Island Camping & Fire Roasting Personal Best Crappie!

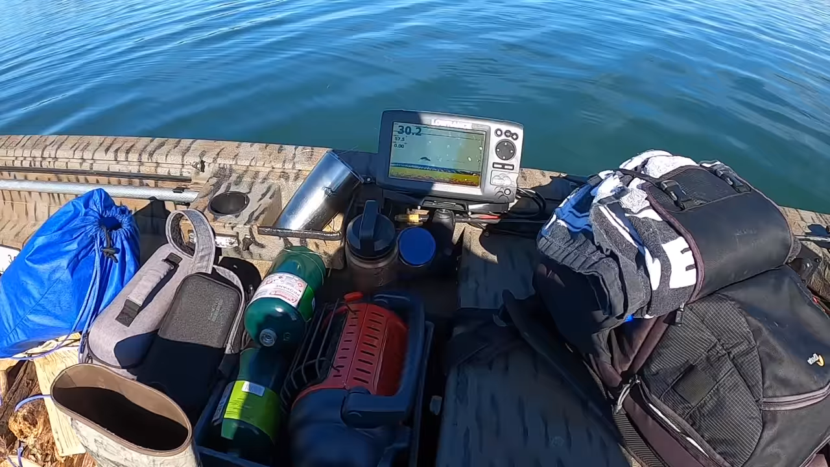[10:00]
are hopefully so look at this right here this is what I'm looking at see that right there that's a fish that just came up and looked at my line you see that little streak right along there that is that shiner that we have down there so he's in about 26 feet out of 30 that's good four feet off the
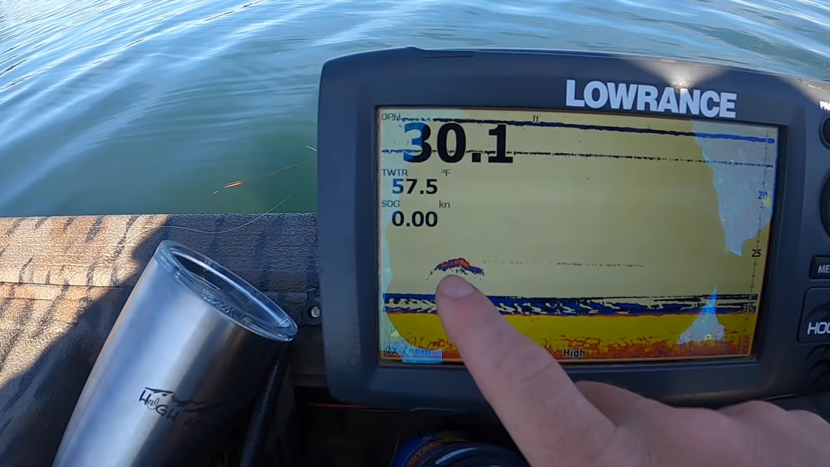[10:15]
On screen: water 57.5°F, speed 0.00 kn
bottom but that's definitely a fish that came up off the bottom to look at that it's a decent sized fish too